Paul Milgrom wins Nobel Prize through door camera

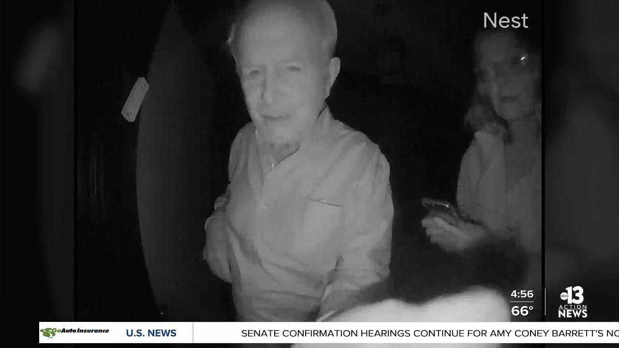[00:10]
This here, this is the moment Paul Milgram found out he won the Nobel Prize in economics through his doorbell camera. His neighbor and fellow winner, Bob Wilson, walked over to his house at 2 a.m.
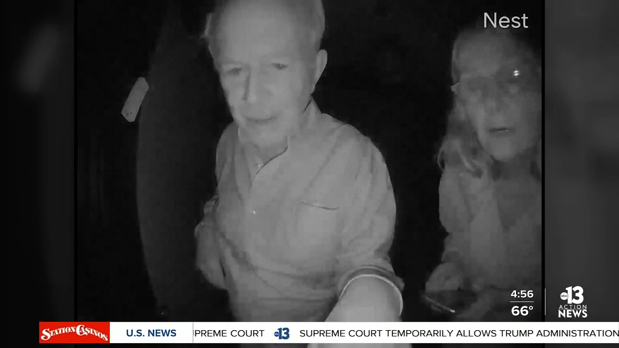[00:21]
after the committee for the Nobel Prize couldn't get a hold of him. Milgram's wife was out of town at the time, but she also got the notification when Wilson rang the doorbell and was able to see all of this happen live.